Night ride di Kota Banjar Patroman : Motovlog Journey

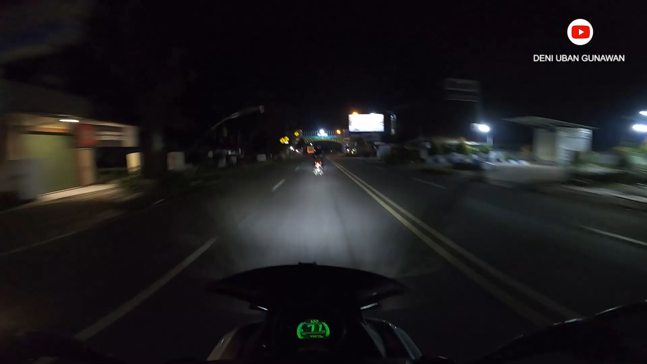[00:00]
Selamat datang di kota apa, Pia? Banjar. Banjar ini ya, nih. Terakhir Ciamis nih. Oke, sebelum Pangandaran ada Banjar dulu. Banjar dulu. Jadi kita di jam 1:30 nih. 1:30. Hampir jam 2. Masih night ride bersama siapa?
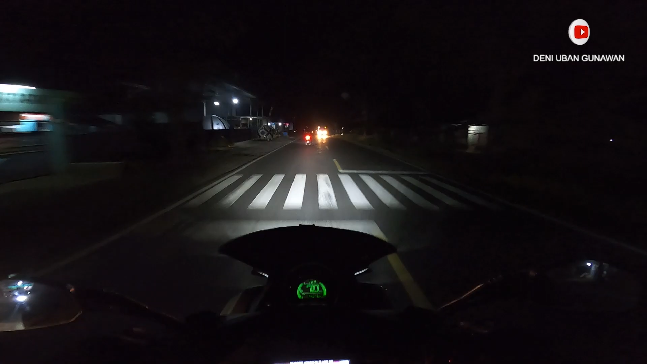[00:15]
Rio Durajak. Masih NMAX Rider Purwakarta. NMAX Rider Purwakarta.
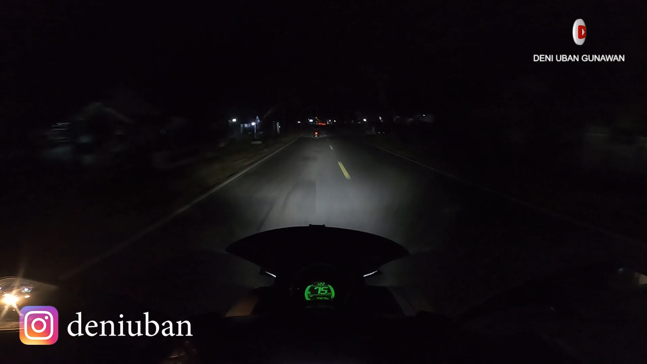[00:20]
Jalan-jalan, night ride, apalah terserah. Sebenarnya mah ini mau nyari makan malam, Pak. Makan malam sambil mau San Mori, berangkatnya dari hari Jumat ya. Iya, betul. Aduh. Jalannya euy. Ini Kota Banjar, barusan pintu masuknya. Aduh, ini sepertinya masih ramai jam segini karena ini lintas Jawa. Ya, betul.
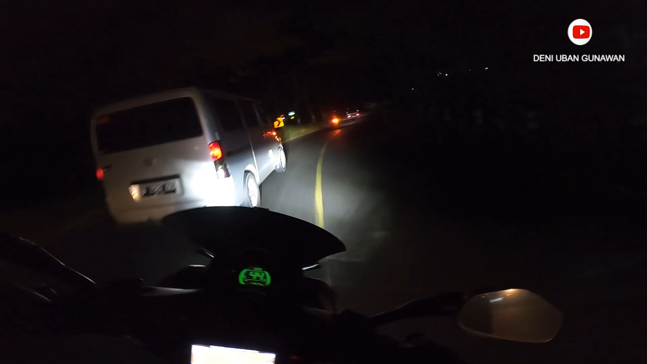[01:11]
Kampung Jembar tadi, wah, buat kalian yang ke daerah Tasik, jangan lupa tuh mampir di Kampung Jembar. Dekat Balai Kota. Benar. Lokasinya. Wah, asik nih. Udah rasa-rasa Jawa Tengah nih ya. Iya, betul. Nanti kita bakal ketemu di depan sama alun-alun Banjar ya. Banjar. Dulu tuh Pangandaran Banjar ya. Dulu Pangandaran Banjar.
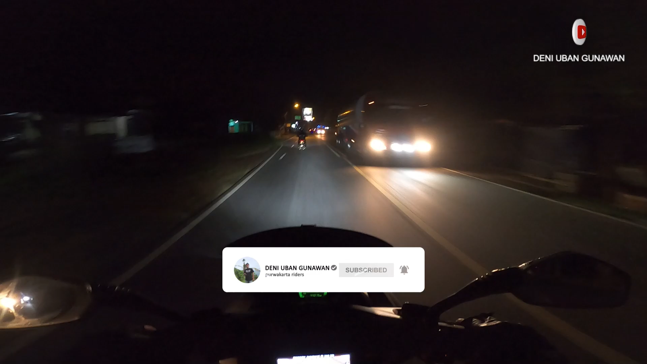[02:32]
Ini apa nih? Di Pasar Bojong ini.
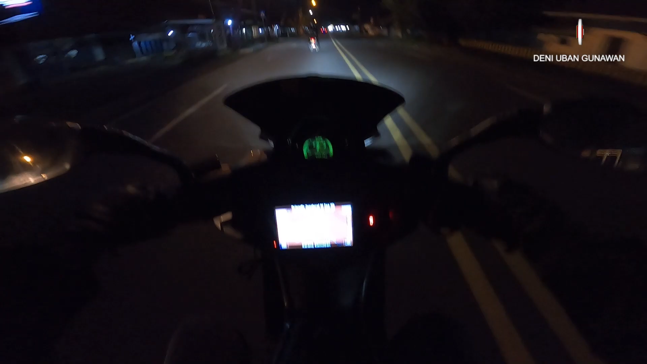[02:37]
Pasar Bojong ya? Iya. Saya tuh kalau malam baca itu nggak kelihatan yo, udah minus mata saya. Oh iya. Jadi mungkin sekarang Rio jadi tour guide saya. Masih lebih apa? Jelas ya. Siap. Tampak di GPS ini kurang lebih 1 jam lagi kita kalau dari sini ke Pangandaran yo. Udah cepet. Nah ini ke kanan bisa nih, saya pernah lewat situ. Bisa ke kanan juga. Tapi kita mau lewat alun-alun Banjar ya. Ya.
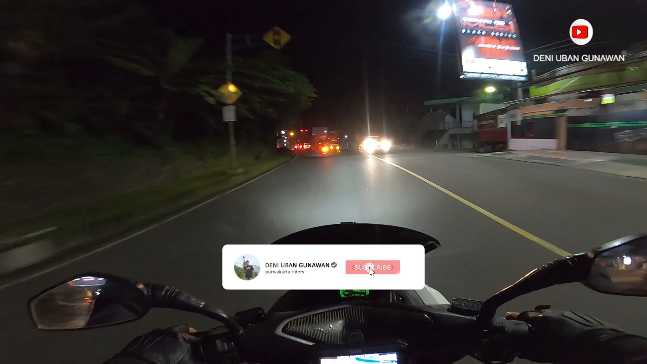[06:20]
Nah, kalau mau ke Pangandaran, di sini, di Kota Banjar, ambil ke arah kanan. Ini termasuk juga ke alun-alun juga ya. Betul. Nah, ini sebelah kanan, ininya
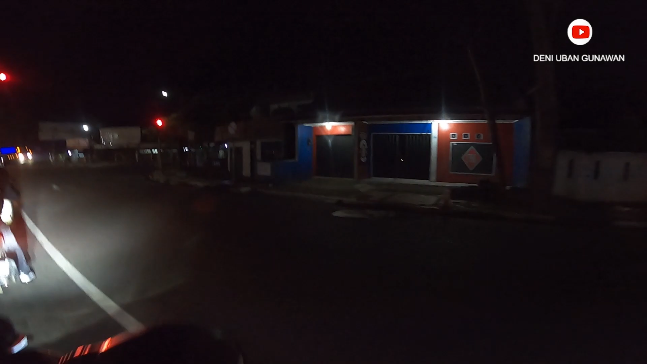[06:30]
Bikers Brotherhood Banjar nih, Rio, Pangandaran nih.
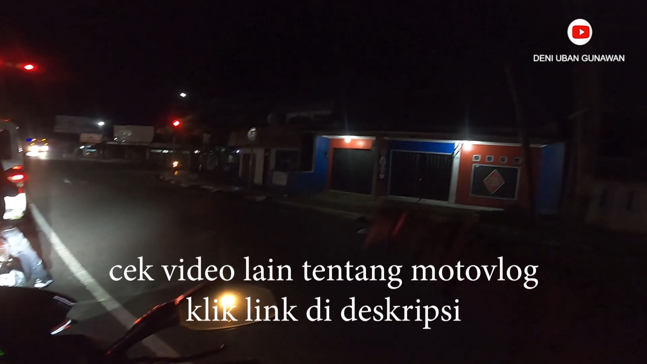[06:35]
Oh iya, Banjar, iya. Ini. Teman-temannya Aula itu. Aula. Ya.
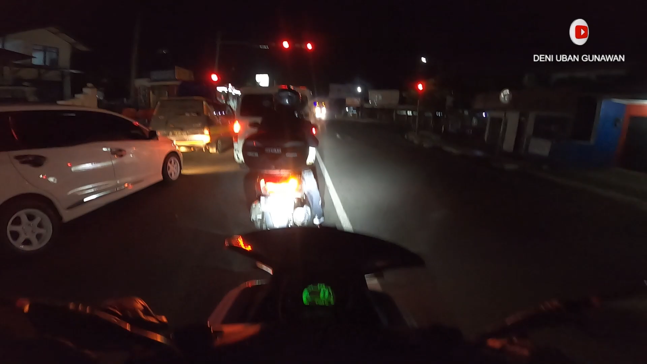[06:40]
Coba gimana posisi lensa? Aman. Aman. Gas. Kita belok kanan. Ambil kanan. Kalau mau ke Jawa Tengah itu lurus. Lurus, betul. Yoi. Kita nanti di depan ketemu sama alun-alun Banjar. Kota Banjar, betul.
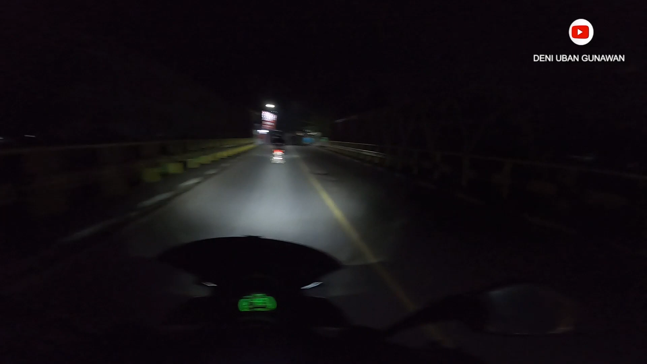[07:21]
Tapi lebih asik kalau perjalanannya tuh enak malam. Betul, betul. Gak panas juga. Nah, ini alun-alun Kota Banjarnya, Bang. Nah, ini alun-alun ya. Berarti ya, ngeploknya udah sampai sini dulu ya. Siap. Kebetulan ini merah nih. Aduh, aing. Lampu merah, euy. Nah, ini lampu merah, deui. Nah, kebetulan ini merah, jadi ngeploknya sampai sini dulu, oke? Okay? Terima kasih sudah nonton, and bye-bye.